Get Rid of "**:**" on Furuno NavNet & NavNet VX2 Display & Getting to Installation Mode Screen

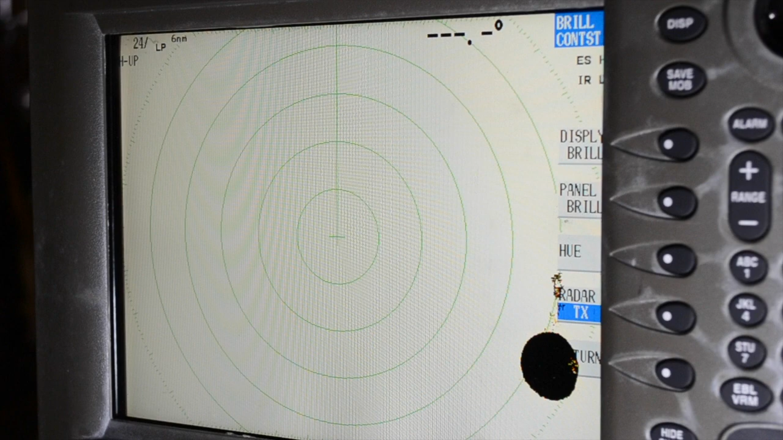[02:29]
Sometimes a unit that was set up as a secondary display on one boat will make its way onto another boat as the primary display.
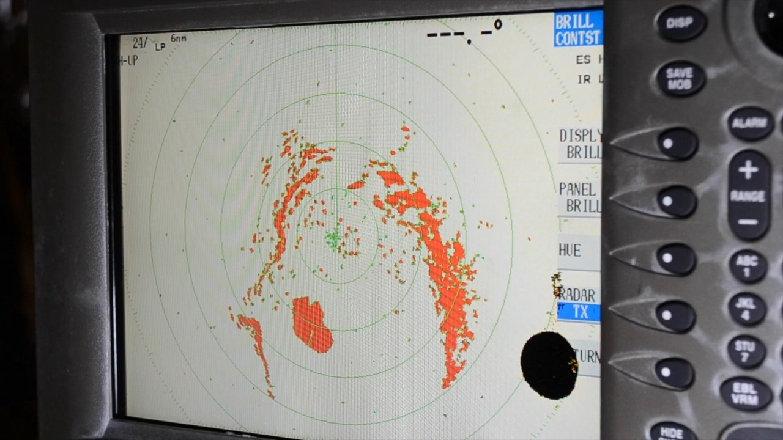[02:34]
In this instance, you still need to make sure that display type and radar source are the same.